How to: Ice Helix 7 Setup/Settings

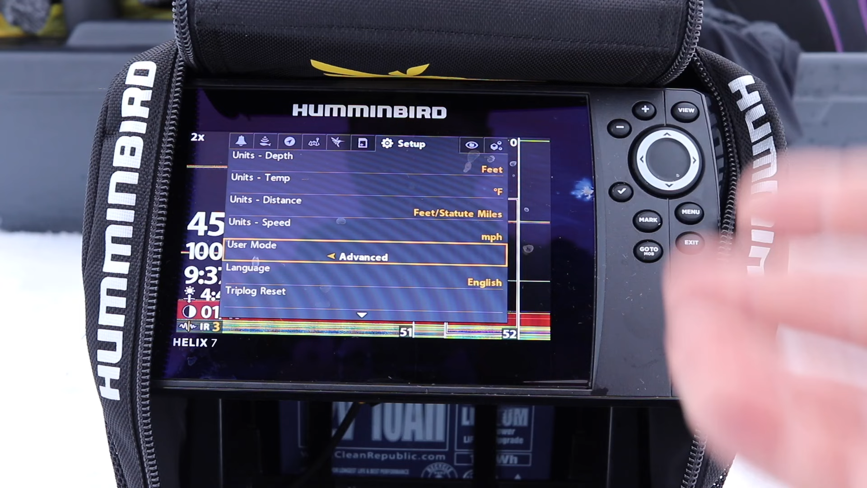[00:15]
So when you're going to start your unit first thing you want you're going to want to do is go into menu menu into setup, and you're going to go down to User mode and it turned out to advance. Okay, this will allow you to have more options and
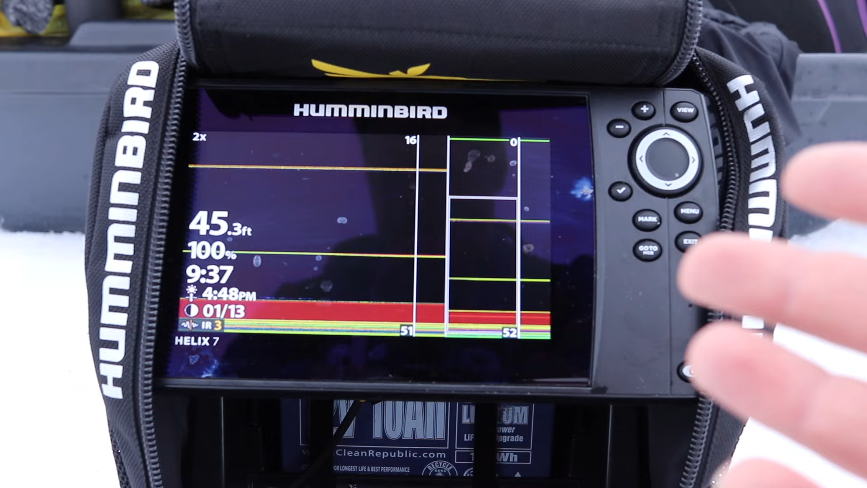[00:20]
On screen: depth 45.3 ft
Tunability to the unit second thing you're going to do whether you're using this for ice fishing or on the boat You're going to come here into sonar and You're going to turn fish ID off. I have another old video about this fish ID off what it does It gives you that little fish icon here
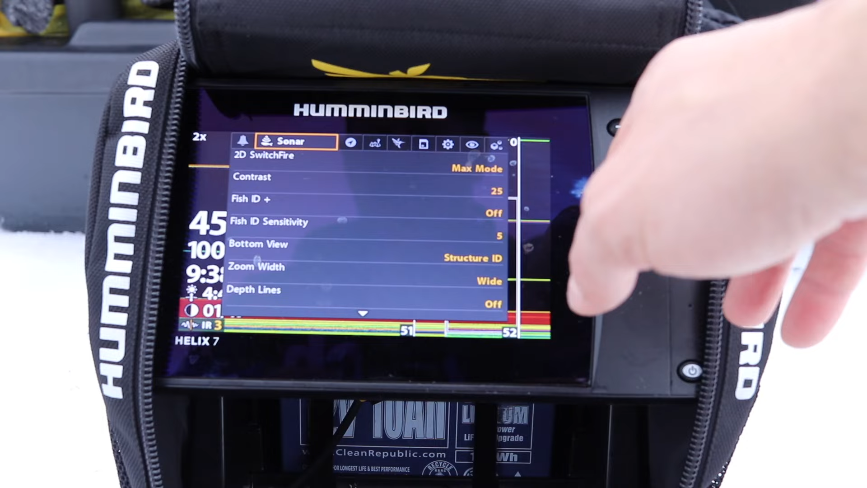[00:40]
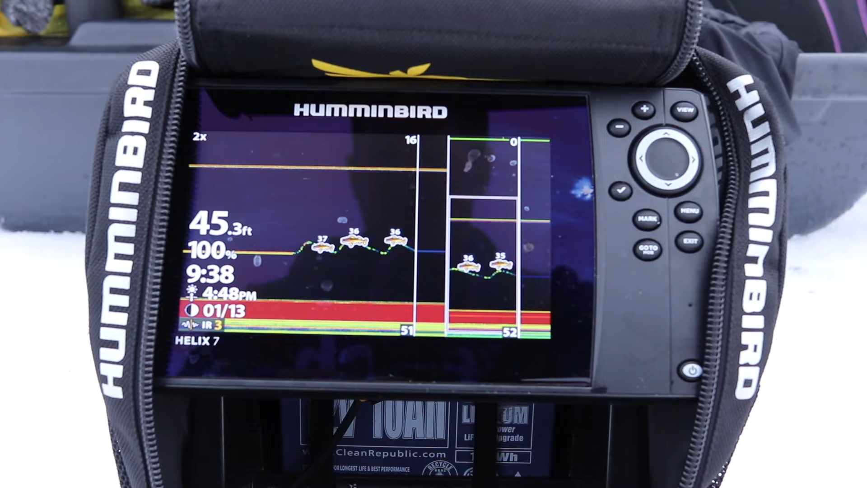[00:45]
On screen: depth 45.3 ft
So it's going to give me a fish here there you go So it gives me an icon for fish every time the problem with that is When you're trolling going on a boat and not and not ice fishing You can be marking a little bait ball of fish.
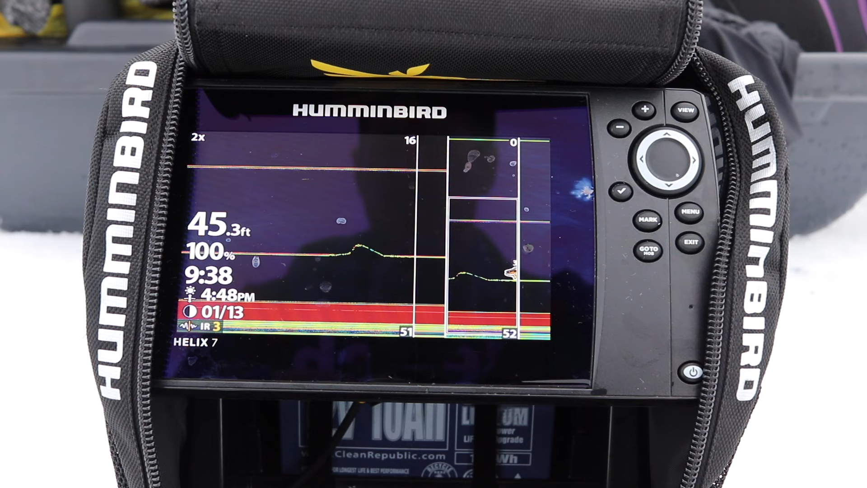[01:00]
On screen: depth 45.3 ft
I mean it's very confusing You can't have debris in the water especially if you're fishing a river system So learn how to read
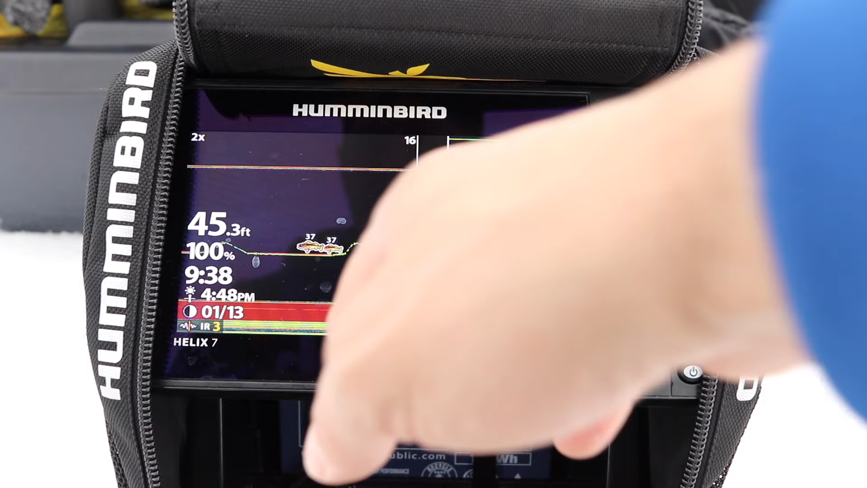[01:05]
On screen: depth 45.3 ft
your graph and your data that's back on your graph and how to differentiate a fish to debris So we're going to turn that off because it's very misleading It's the first thing I do into it when I buy a unit is turning this fish ID
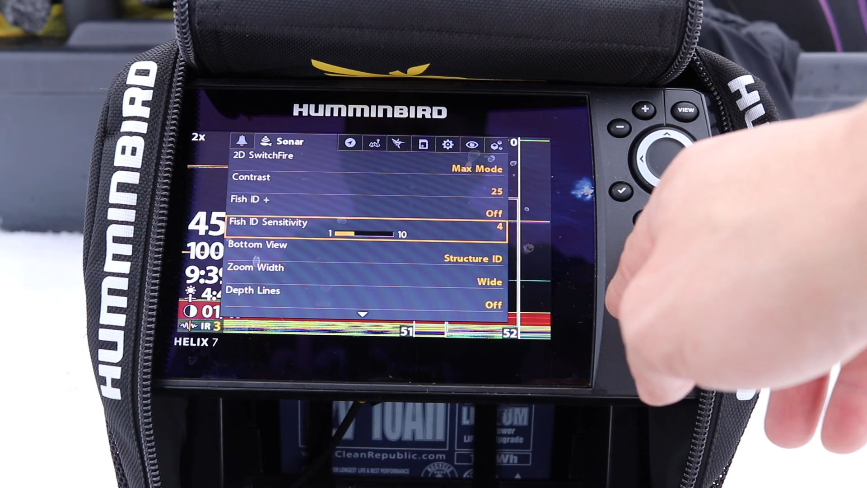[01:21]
off What's great with the Humminbird Elise i7 is I've really been enjoying this is The IR chirp settings which i'm using right now.
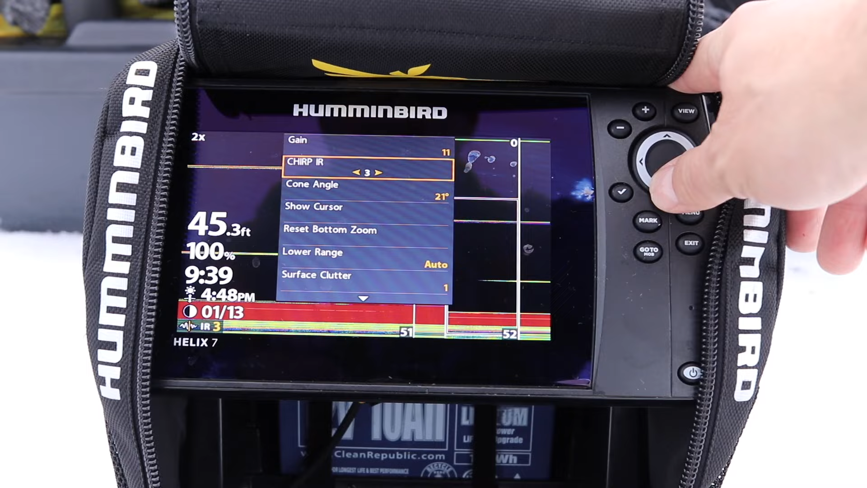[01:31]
On screen: depth 45.3 ft
It's right here. So when you press menu When you have it into the salt sonar mode Is you can play with it as if you can see if I leave it at off look at all the return i'm getting that's from Water density and also the bottom structure. It's really hard. We're on a cliff here, so I'm able to play with my chirp I are
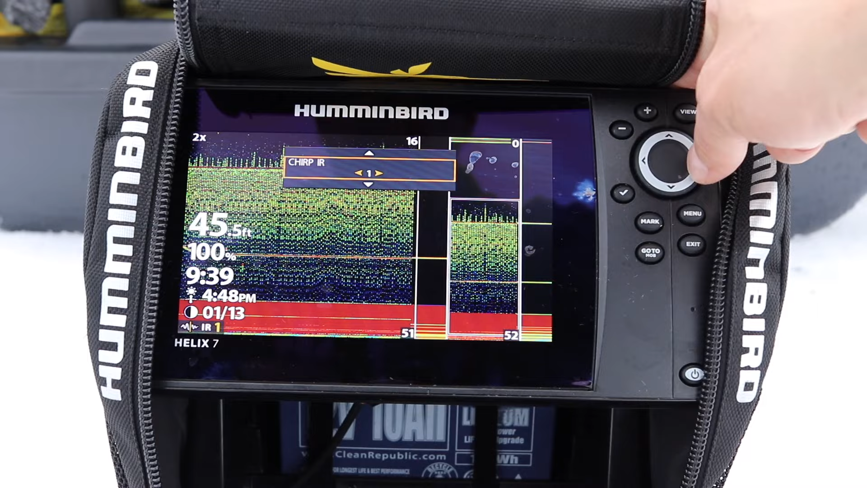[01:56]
On screen: depth 45.5 ft
I have six settings and so far three is the best eliminates all that
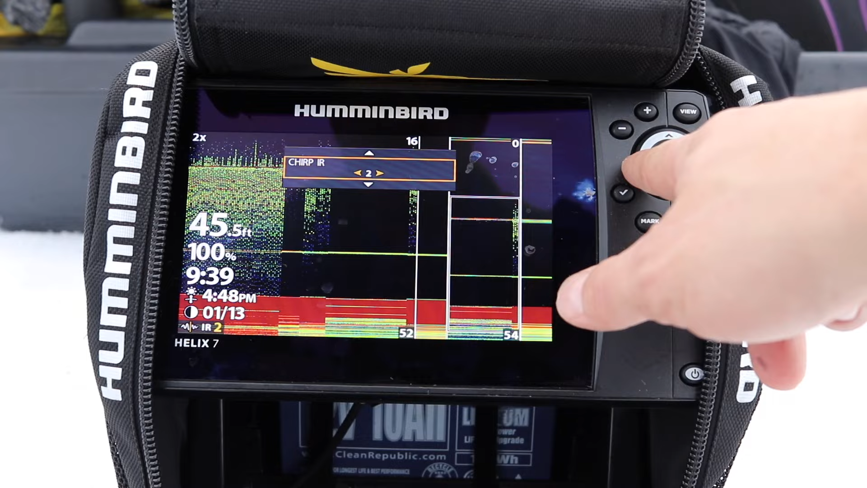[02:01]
On screen: depth 45.5 ft
so this is Something I've really been enjoying even fishing around people josh is right here. He's about 50 feet away from me he's fishing with a
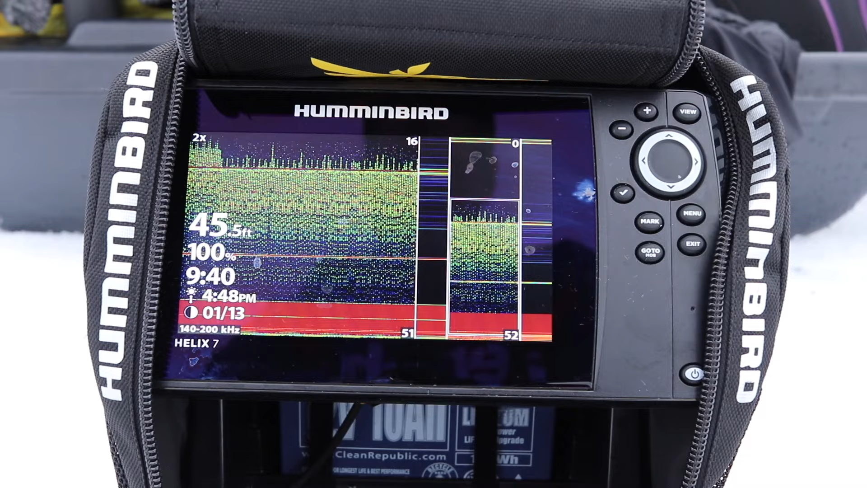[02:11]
On screen: depth 45.5 ft
different unit and they These will also be interference from his unit, so I just go into menu and
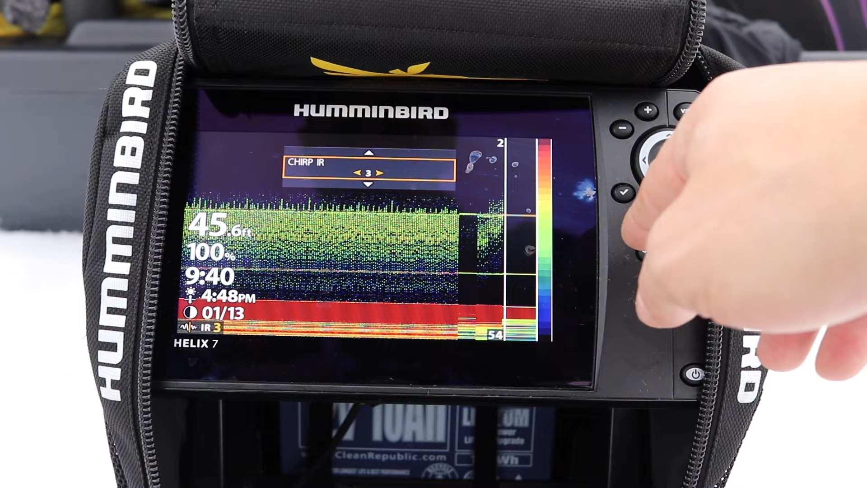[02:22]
On screen: depth 45.6 ft
Play with those settings so far three is the best Five ain't bad So i'm gonna leave it at three and with this i can play with my gain, too as well
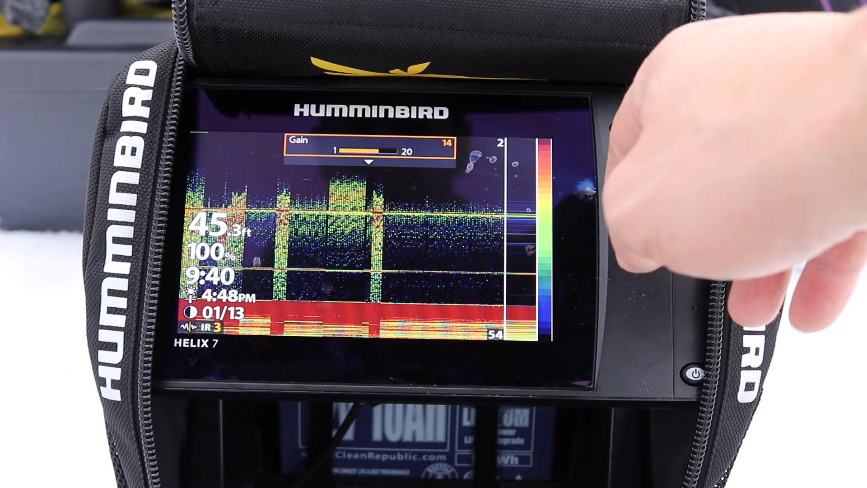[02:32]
So i'm gonna leave my gain i like to have it
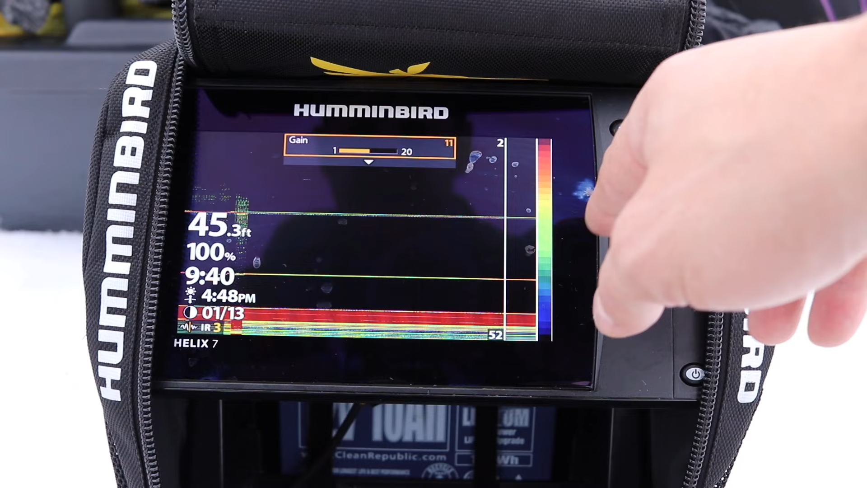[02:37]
On screen: depth 45.3 ft
To i like to have my settings so you can see oh i got a fish coming up so you guys gonna hold on to that
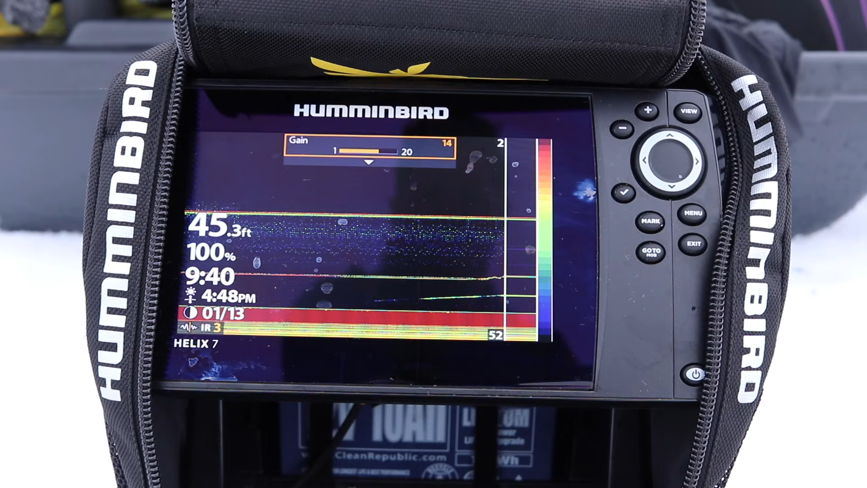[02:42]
On screen: depth 45.3 ft
So the way i set up my settings i like to have it set up where See how the blue return here, which is my weakest signal i Like it to disappear, but just a bit You know the blue signal is your weaker signal so if a fish comes in the cone he's gonna show up blue first Then green then yellow then red it's right under your cone and obviously the thicker Your marking is the bigger the fish is now after turning fish id off what you want to do is go into menu and
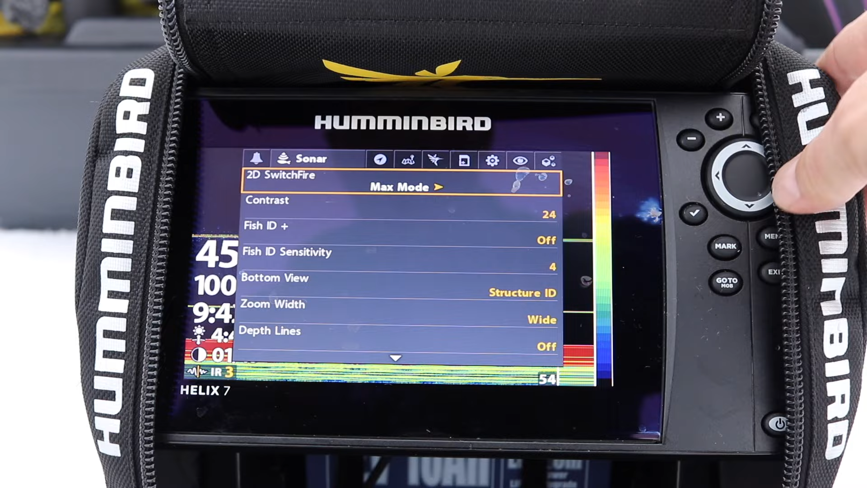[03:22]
Go into switch fire you want to make sure it's in max mode unless you're fishing 10 feet or less You want to leave this into max mode clear mode is really just as you can see to mark bottom It's really hard to for me to mark my bait now i do have less interference so you can play with that but the return and
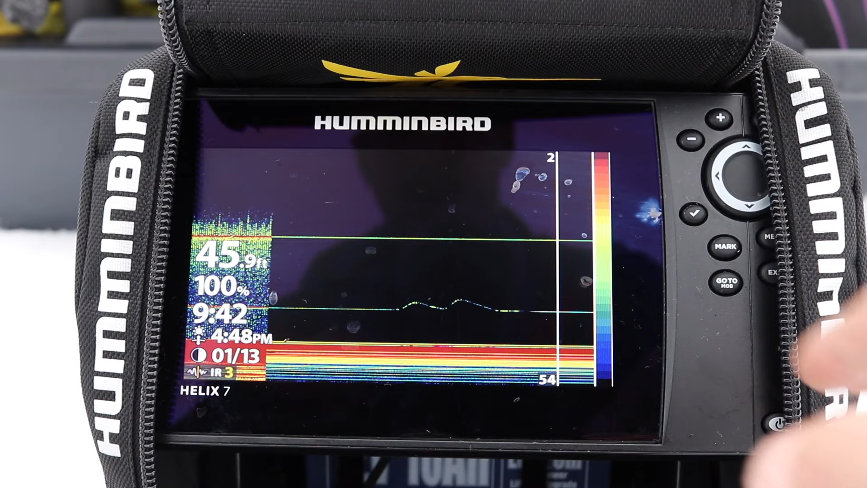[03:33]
On screen: depth 45.9 ft
the sharpness of Max mode when